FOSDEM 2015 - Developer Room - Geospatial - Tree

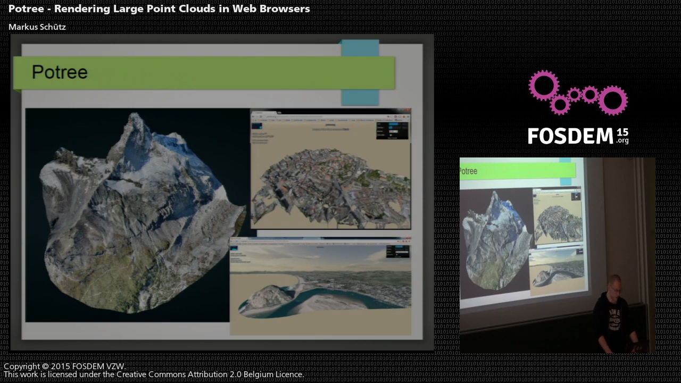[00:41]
Poetry is based on WebGL and FreeGL, which means that no additional plugins are required. It should run out of the box on any system and browser that supports WebGL.
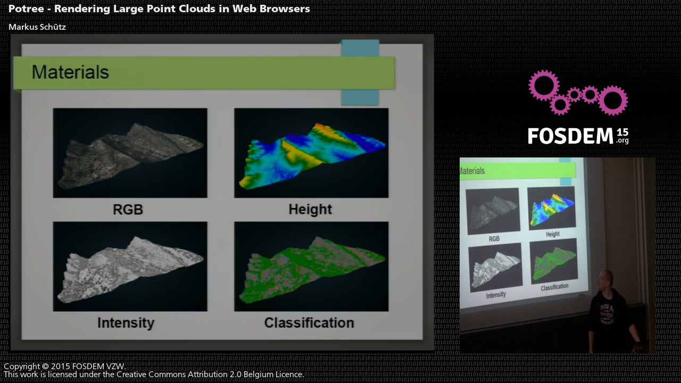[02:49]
For example, different materials, point rendering qualities, usually available in any point cloud figures are squares and circles,
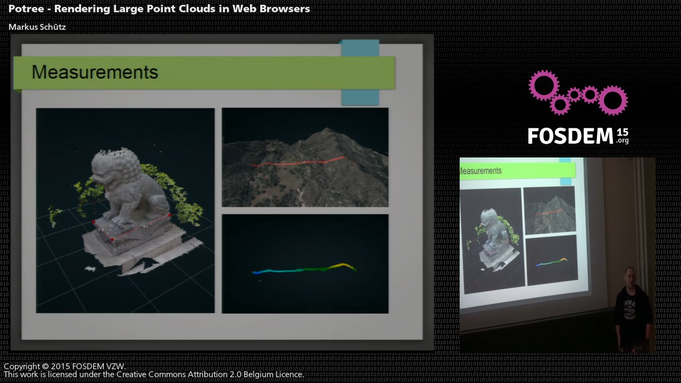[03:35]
And georeferencing is possible as well. Here, for example, is a point cloud, a georeference point cloud.
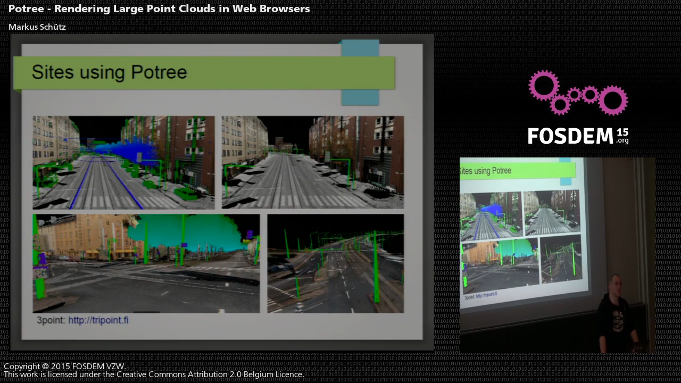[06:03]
And they want to use Portree to display the point cloud data in web browsers. And this is from G Republic.
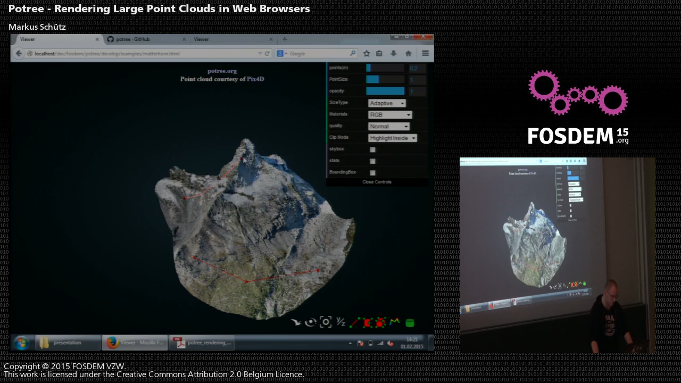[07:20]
And so on. Okay. And yeah, this is the example of using a point cloud and maps to project them onto the point cloud.